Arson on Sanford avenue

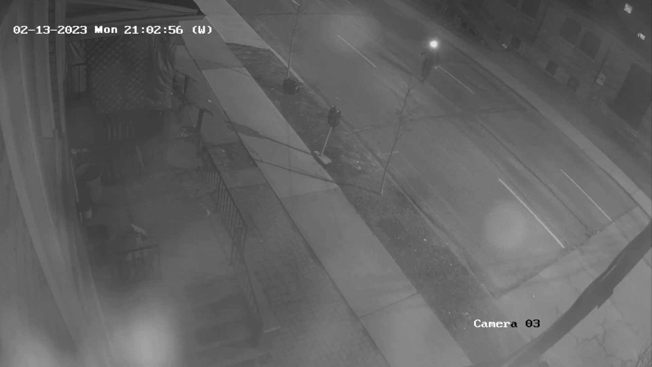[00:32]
At one point, the male turns a headlight on, which he already had fastened to himself, and then entered the porch area.